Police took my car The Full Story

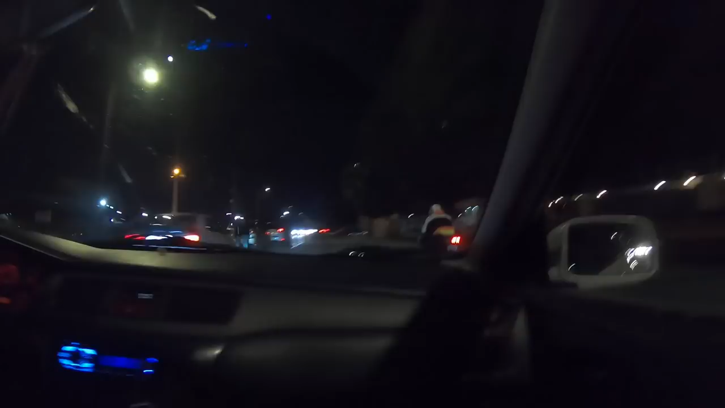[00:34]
So right here, I let off because it's extremely established. I have lost the race. It's pretty difficult to see what happens here next, but essentially the white Lexus pulls out from the right side of the road, right into the path of the street bike. So I'm gonna play it twice so you can see. Oh my God. No! Oh my God. No! Oh shit! Fuck! 911!
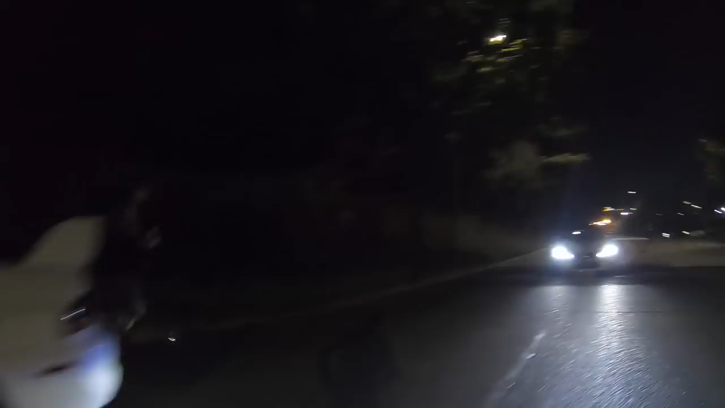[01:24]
So it was apparent to me that this guy was making an attempt to leave the scene of the accident. Pull the fuck over! Pull the fuck! I will shoot your ass! Hey, pull the fuck over! Pay close attention here, you can see that half of the street bike is broken off inside
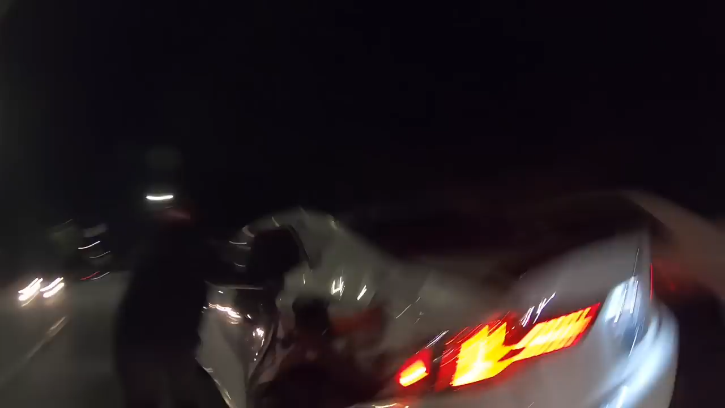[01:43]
of the quarter panel rear bumper area and it knocks this guy off of his feet. Dude, like seriously, watching this over and they charged me with vehicular assault and not this guy. Hey, get his ass! Get his ass! Motherfucker, bro.
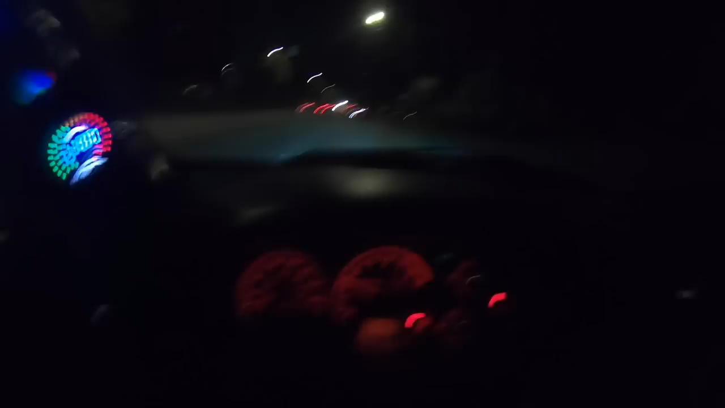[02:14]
Fuck. My fuck. Pretty much right here, my car is hitting boost cut. For everyone that doesn't know really anything about cars, it pretty much just means that my car has the power of a Honda Civic or the power of a lawnmower or a torque wrench.